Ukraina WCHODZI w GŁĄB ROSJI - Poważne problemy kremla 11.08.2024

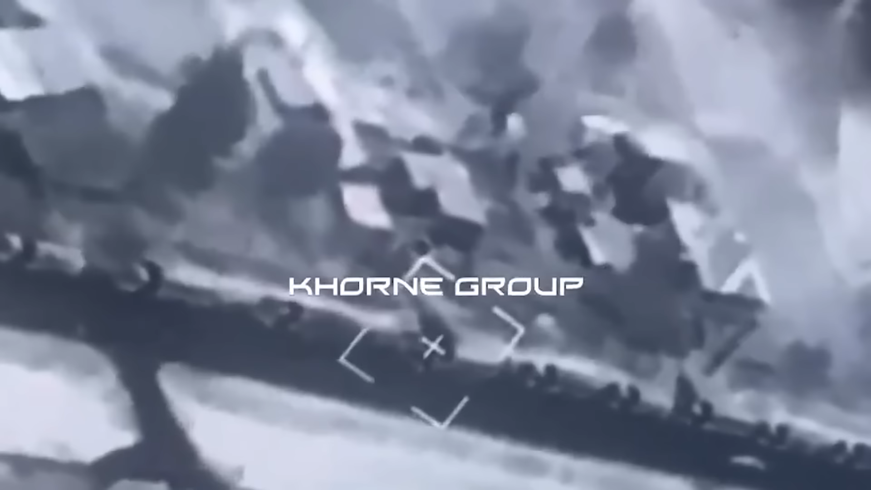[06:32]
Kolumna rosyjskich posiłków została zniszczona przez atak rakietowy w pobliżu miasta Rylsk w czwartek wieczorem. Prawdopodobnie dlatego,
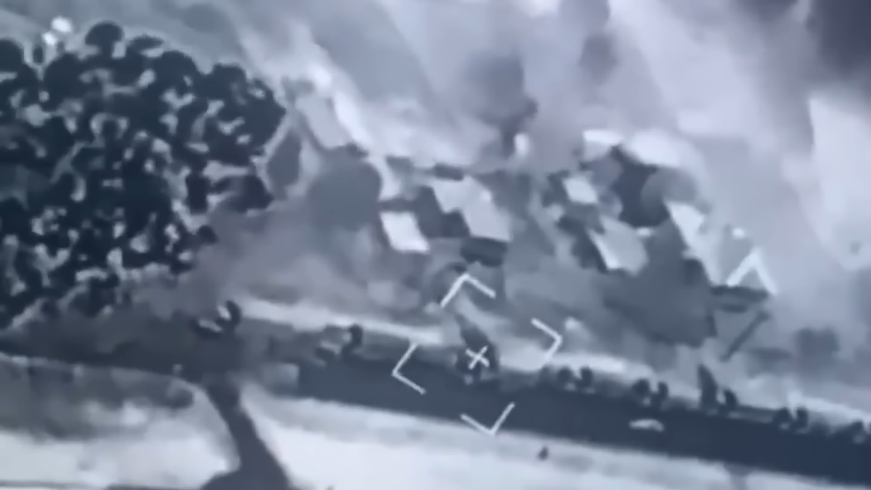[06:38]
że Ukraińcom udało się włamać do wielu kamer ruchu drogowego, które są zresztą cechą charakterystyczną rosyjskich autostrad.